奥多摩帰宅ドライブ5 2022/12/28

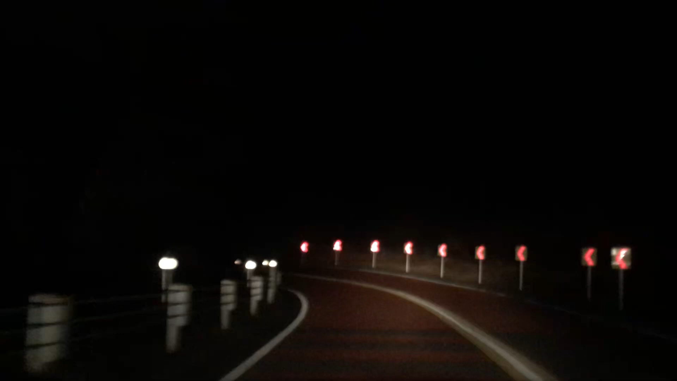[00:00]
作ったわね。わざわざ。ここみたいな人が分かったよね。イニシャルDのコースっぽいところ。ここを下って行って。エイサーチェックはバスも終わってるわ。時間。
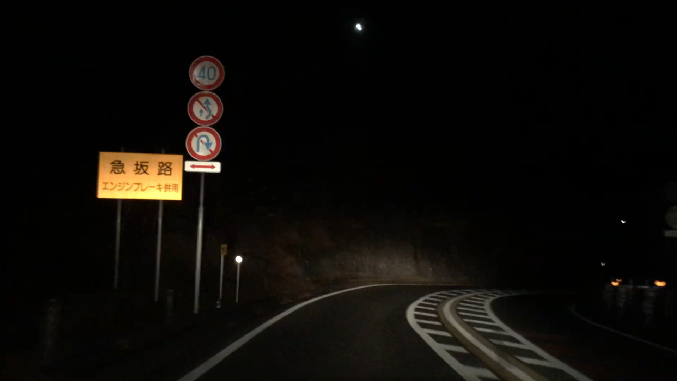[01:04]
全然気づかなかったけど。まあ左側にいたからね。駐車場ところ看板で立ってた。確かに看板とか明るいからね。誰か呼んで来てもらうにしても目立つもんな。そこがあるのかな。